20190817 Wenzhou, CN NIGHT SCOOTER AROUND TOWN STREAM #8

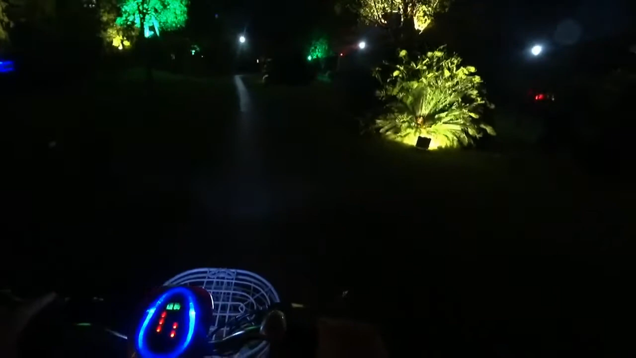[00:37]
Oh, they hit their bike right here. Like, I found their bike. Their getaway bike.
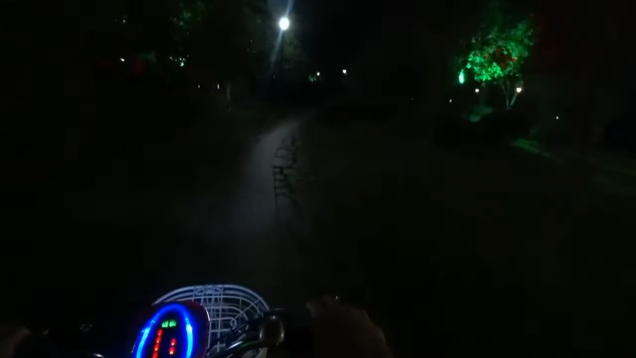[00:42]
I have no idea where we're going. By the way, chat, I'm just kind of riding on these little roads in this bamboo forest.
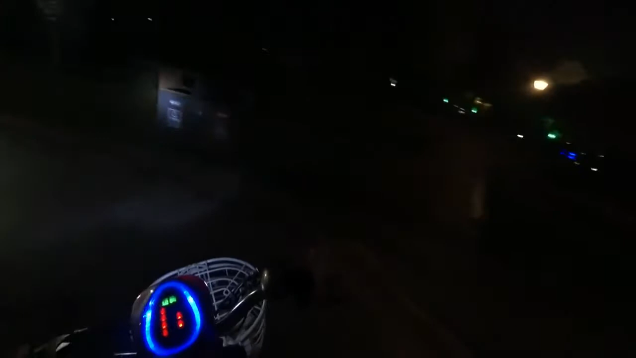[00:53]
There's like a little pagoda or something up here.